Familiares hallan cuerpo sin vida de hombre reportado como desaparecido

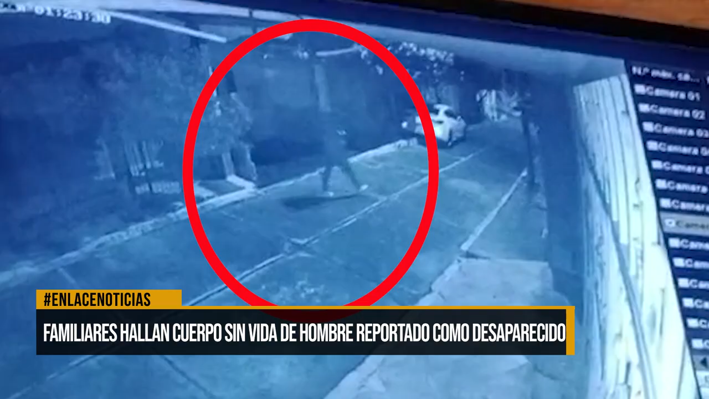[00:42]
Sus seres queridos por sus propios medios realizaron la búsqueda, guiándose por cámaras de seguridad, visto por última vez en el barrio María Eugenia, donde fue hallado en un abismo en avanzado estado de descomposición.